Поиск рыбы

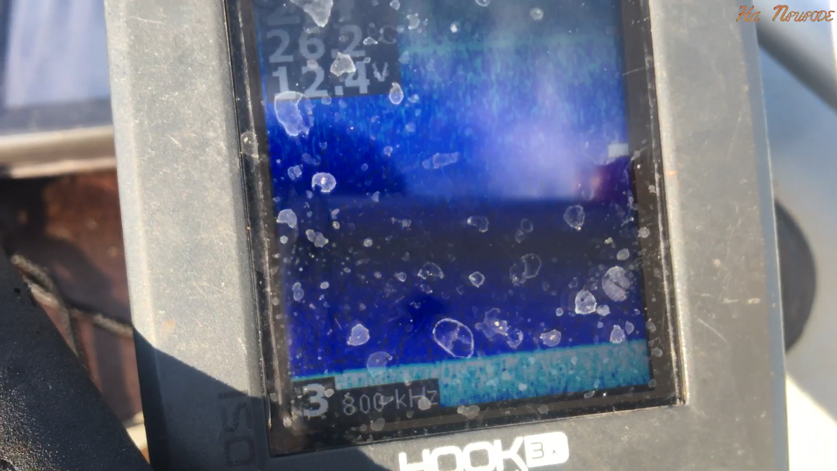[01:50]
Эхолот для поиска рельефов, для обнаружения ям, перепадов, бровок очень нужен.